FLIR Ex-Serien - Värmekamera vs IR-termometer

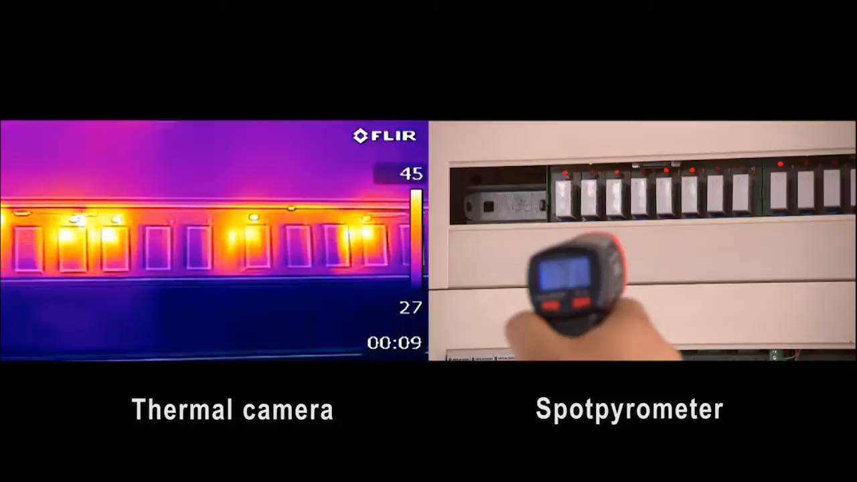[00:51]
A thermal imaging camera like the FLIR EX series
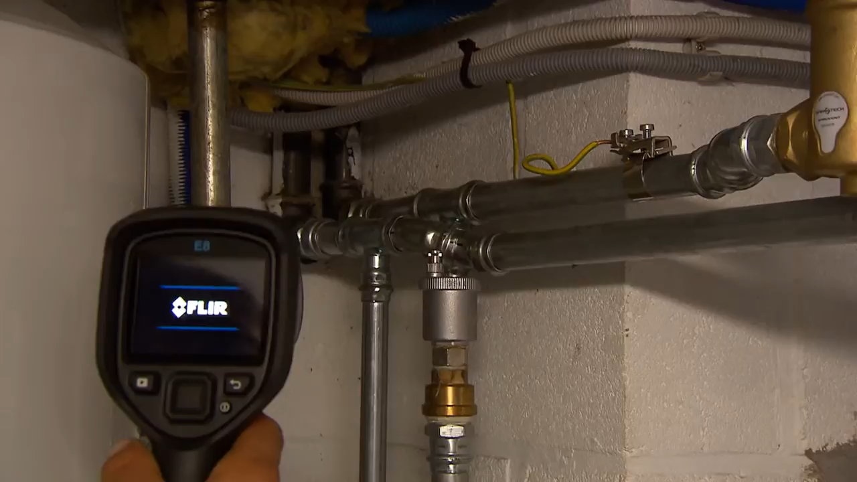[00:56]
makes sure you are seeing the hottest or coldest spot at the glimpse of an eye.
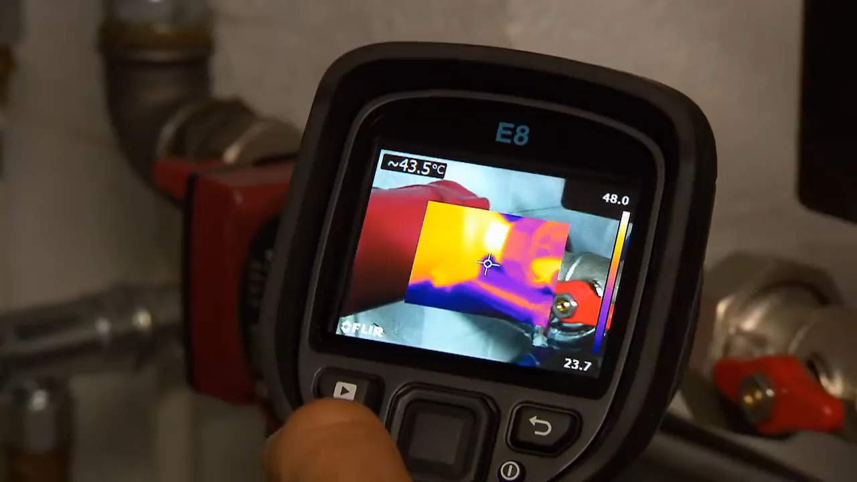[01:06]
On screen: spot 43.5°C
No more doubt if you have been measuring at the correct location.